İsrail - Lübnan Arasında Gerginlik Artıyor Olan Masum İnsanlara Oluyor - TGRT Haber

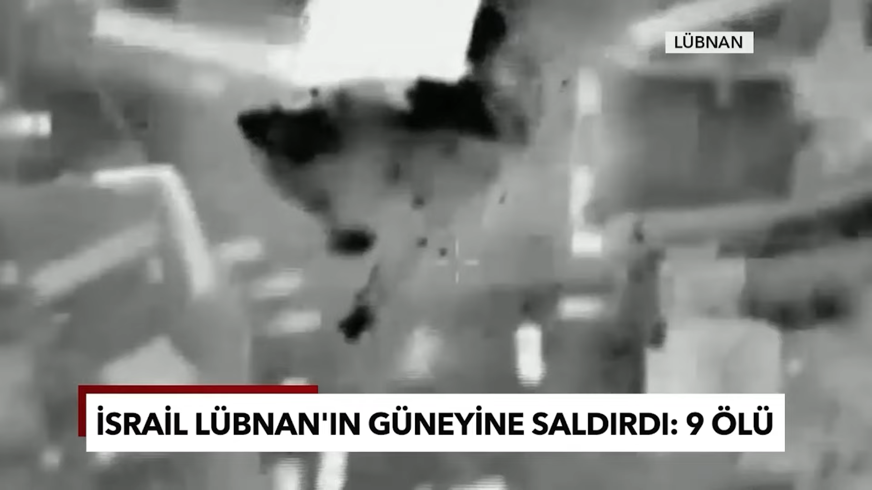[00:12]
Lübnan Sağlık Bakanlığı saldırıda biri kadın, ikisi çocuk en az 9 kişinin öldüğünü ve 5 kişinin yaralandığını duyurdu.
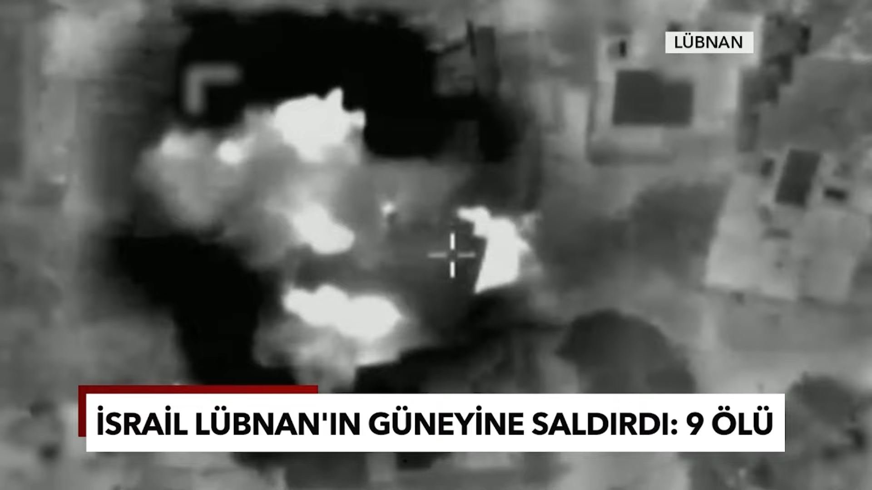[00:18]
İsrail ordusu hava saldırısında Hizbullah tarafından kullanılan bir silah deposunun hedef alındığını açıkladı.